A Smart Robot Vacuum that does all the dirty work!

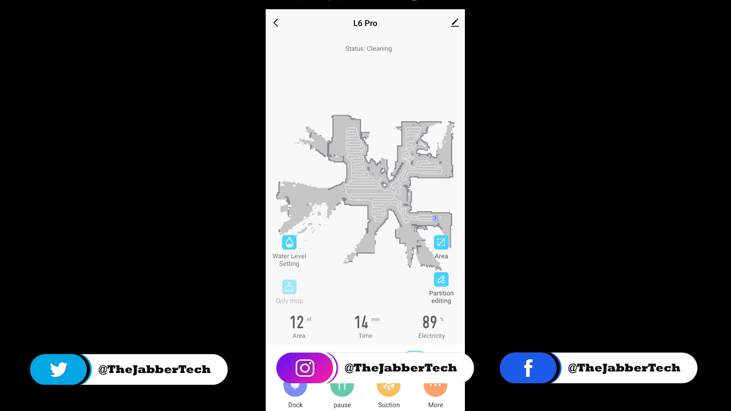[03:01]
you can have different maps which are showing a little bit one for the upstairs and one for the downstairs and you can see exactly where the robot is at the moment so he's doing its thing he's going around cleaning everything that needs to be cleaned now you can see the area so right down here it says 12 meter squared area it's been cleaning for about 14 minutes 15 minutes and the electricity that's the power left on that battery is about 89 percent
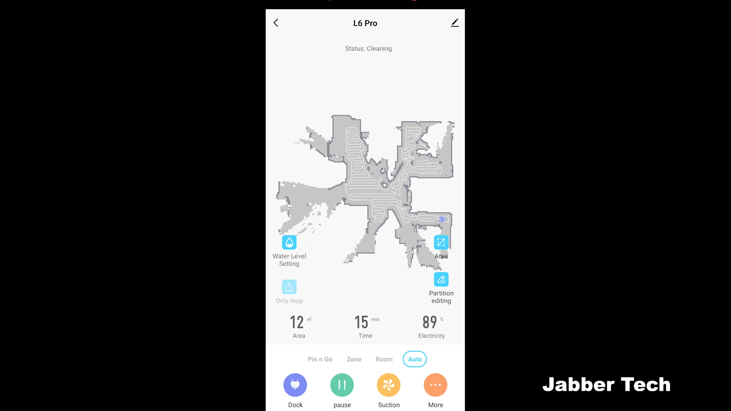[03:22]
what i like about the l6 pro is you can save different maps so say you have a bi-level home